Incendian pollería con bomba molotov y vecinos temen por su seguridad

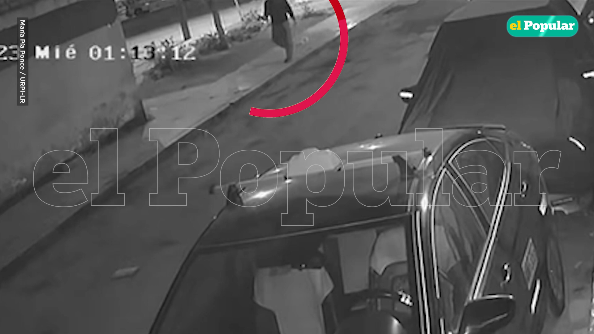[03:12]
ayudaron a apagar el fuego porque se provocó se inició un incendio pudo además extenderse a los vehículos que estaban en la parte de acá abajo estacionados justamente los vídeos se ven que habían vehículos y uno de los vehículos incluso también comenzó como a prenderse no señor entonces pudo ser
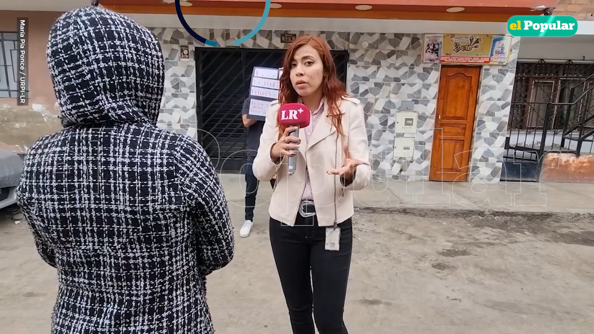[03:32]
algo pues peor pudo ocurrir algo peor y no había agua no agua nos comenta un vecino que está aquí también con nosotros si eso eso fue más preocupante porque realmente la chispa hubiese caído en los en los autos que estaban acá estacionados fuera de la pollería habían autos estacionados y estos autos son de
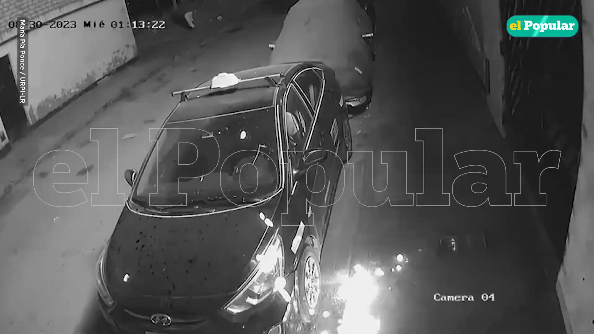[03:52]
gasolina de vecinos no entonces prácticamente caía una chispa esto se explosionaba todo y se volvía prácticamente como mesa redonda prácticamente a todos nos hubiese